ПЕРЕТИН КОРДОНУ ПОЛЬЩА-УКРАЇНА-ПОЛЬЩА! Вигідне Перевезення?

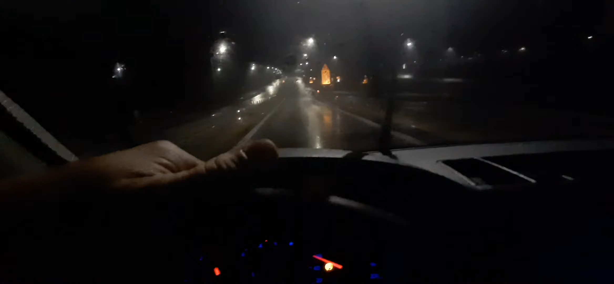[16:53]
Ну, ще за годину точно забуду вдома. Ще погода така. Все. Через 500 метров на развилке держите с левой сторони. Ну, дальше. Дальше заберу. Узнаю про себе. Така погода у нас.